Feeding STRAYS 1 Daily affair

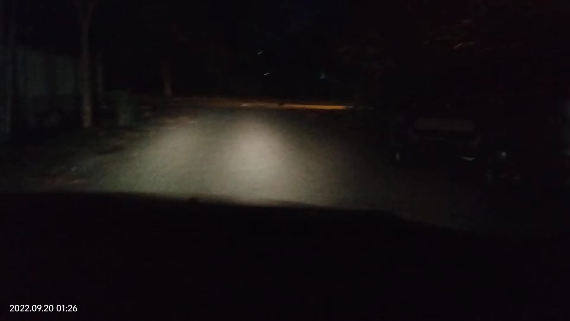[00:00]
okay today again do the ritual ah feeding maybe here i got three here i got three of them you can see
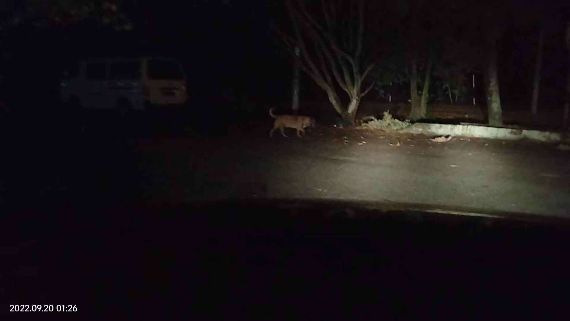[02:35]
There's another one. It's going low heat there.
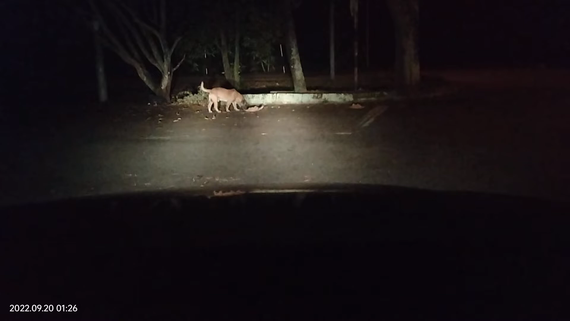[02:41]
You can bring the couch light.